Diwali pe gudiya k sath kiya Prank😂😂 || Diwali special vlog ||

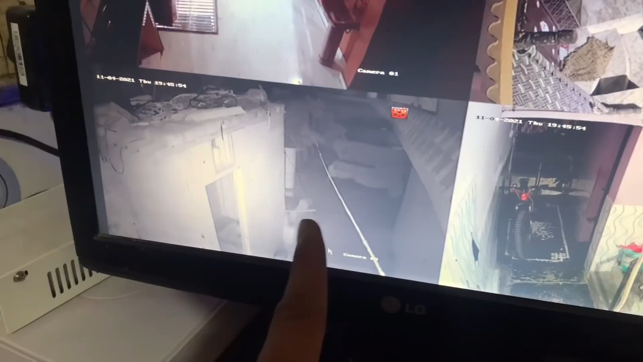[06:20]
यहाँ पे क्या है कि अंधेरा है काफी ज्यादा अंधेरा, तो हम यहाँ पे ना बल्ब इंसर्ट करेंगे इस साइड।